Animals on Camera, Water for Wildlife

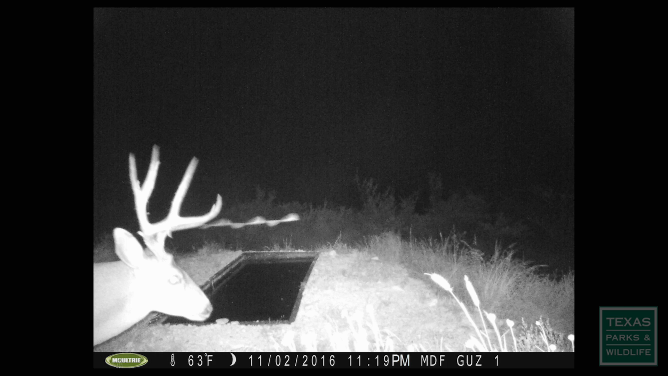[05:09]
he's not too young got a little bit of a roman nose there yeah yeah
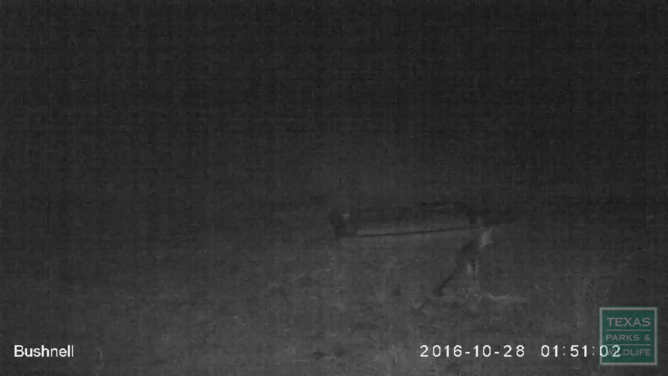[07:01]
fox it's like a whole lot of havelina has was expected